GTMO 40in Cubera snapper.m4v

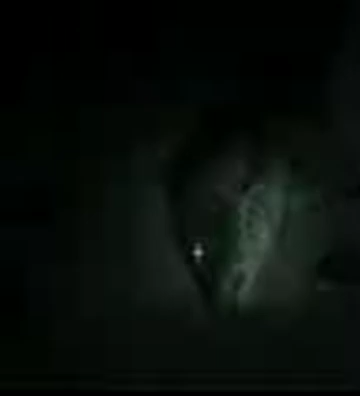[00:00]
All right here Brick it's about to die. I don't need the glove. Oh yeah. That's a big boy. Hold him up. He can't lift him up. How's that?
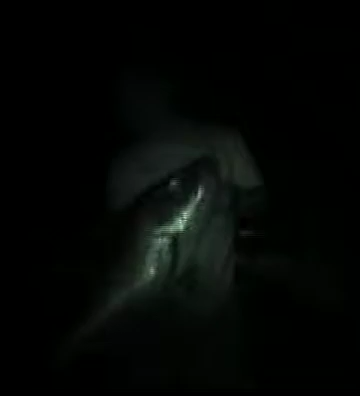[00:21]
That's big. That's a big ass fish man. He's probably about 40 pounds, 45. Yeah. You gonna keep him or let him go?